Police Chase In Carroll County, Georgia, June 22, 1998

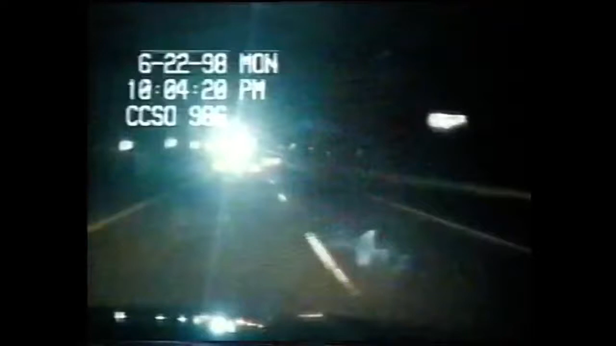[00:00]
Carroll County, Georgia. It's nearing bedtime for most in this small southern town. But it will be quite a while before these officers get to turn in. A man in a stolen sports car is on the warpath. The wide open road gives him plenty of room to move. But officers can also use the empty highway to their advantage. One unit buries ahead of the suspect to lay down spike strips.